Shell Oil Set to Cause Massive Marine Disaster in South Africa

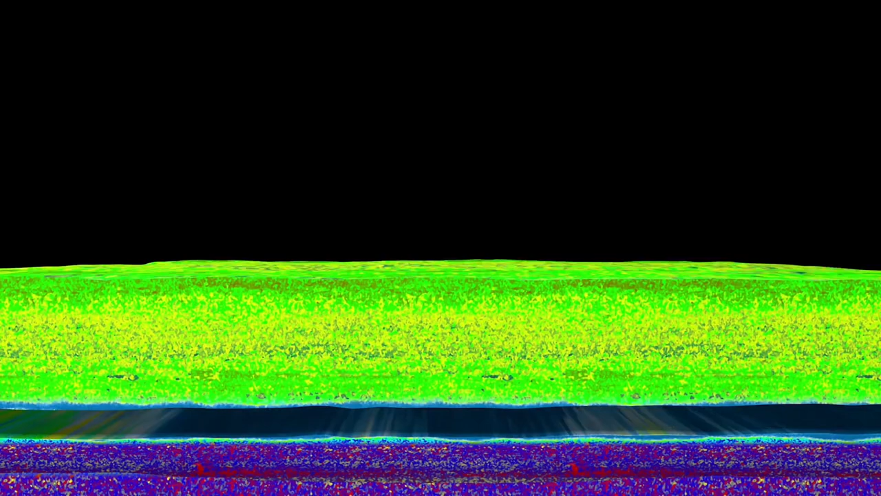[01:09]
The sound energy is reflected back to the surface in the hopes of detecting crude oil or gas.